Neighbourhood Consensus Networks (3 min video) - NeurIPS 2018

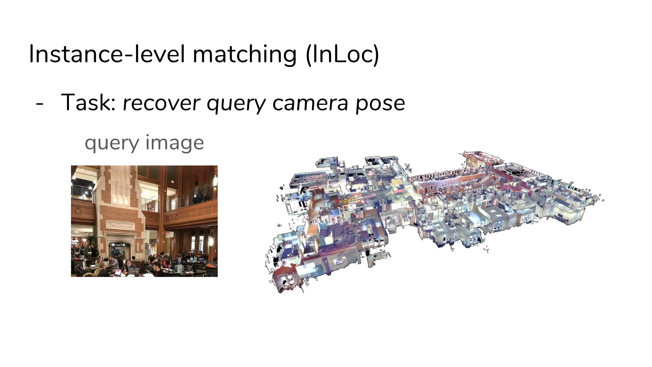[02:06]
Here, given a query image and a known 3D model of a building, the task is to recover the exact position of the camera in the building.